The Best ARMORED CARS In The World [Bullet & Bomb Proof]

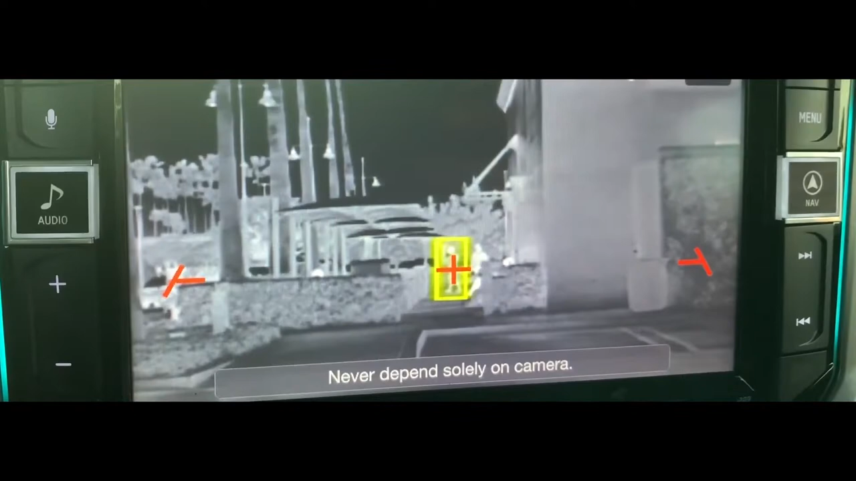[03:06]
A thermal night vision system also displays heat traces, which is similar to conventional night vision.